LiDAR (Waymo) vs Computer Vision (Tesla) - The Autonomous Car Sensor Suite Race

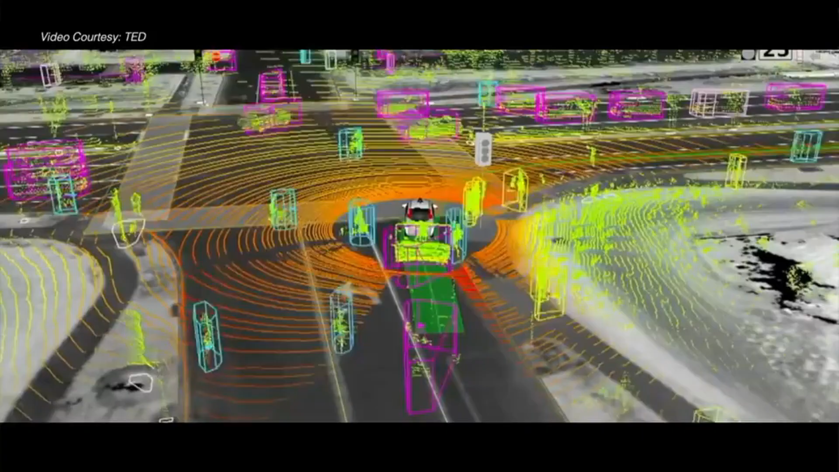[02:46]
the 3D point cloud that it creates is very good.
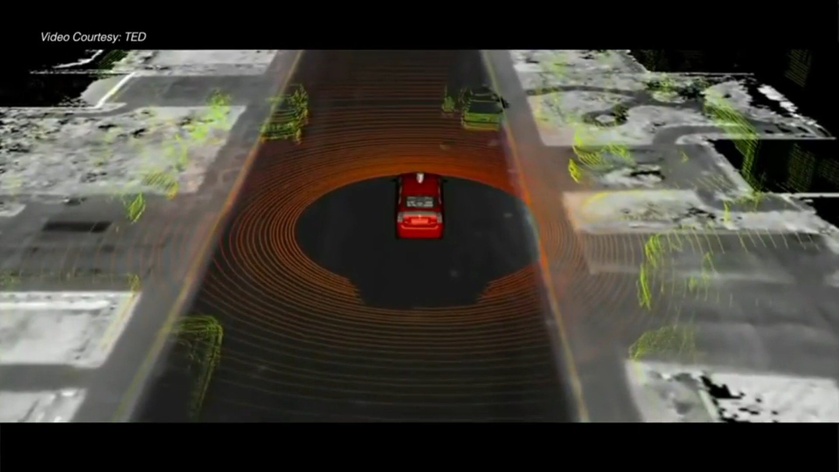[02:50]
So, you can rest assured that the car knows exactly where it is and knows the environment pretty well,